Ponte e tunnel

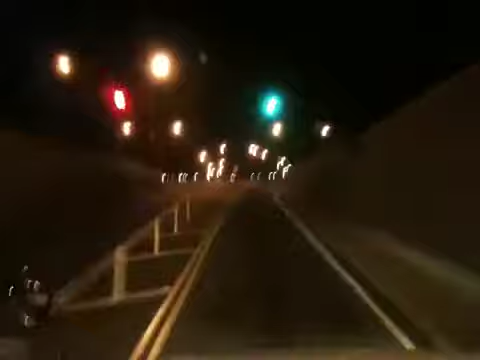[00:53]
O que você vê de luz até o fundo lá é a ponte, ainda vai ter o segundo túnel E aí o mar aí vai chegar Tela ao final